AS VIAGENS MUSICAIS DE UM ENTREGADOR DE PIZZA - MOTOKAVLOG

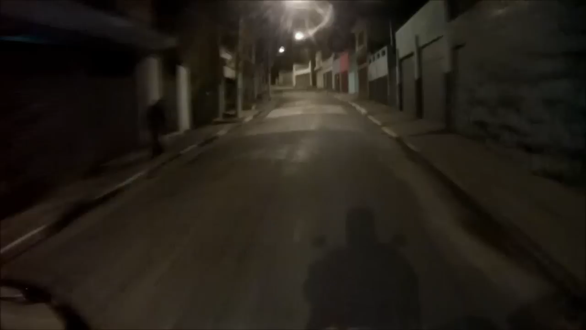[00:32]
Maconheiros no canto da esquina, deixa eles pra lá, chama João, manda dispensar, que os homens dele vem aí,
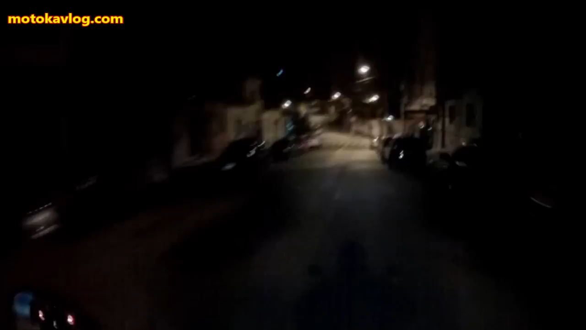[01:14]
A rua é essa, mano, só o número que é pra outro lado. Pá, número 6 é o quê? 649, moleque doido. Da rua Padre João, bairro da Penha, São Paulo, São Paulo.
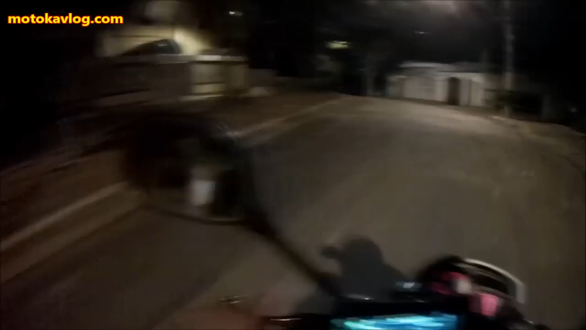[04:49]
Olha o tamanho dessa. Se liga nessa descida aqui, cachorro. Agora é louco, hein? Hã? Será que tem freio pra parar depois? Eita caralho. Eita.
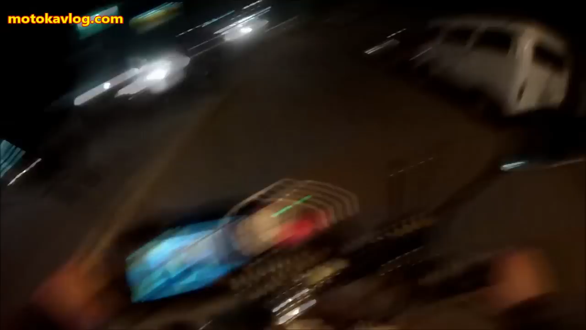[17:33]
Não é baixo, mano. Vamos que vamos, cachorro. Vamos descer aqui pela. Vamos descer por aqui, ó. Ai, sai pra lá. Proibido. Com nós é desse jeito, cachorro. Desse jeito, cachorro. Eu podia ir lá e ir ali direto pela Valdemar, mas eu não gosto de fazer aquele caminho.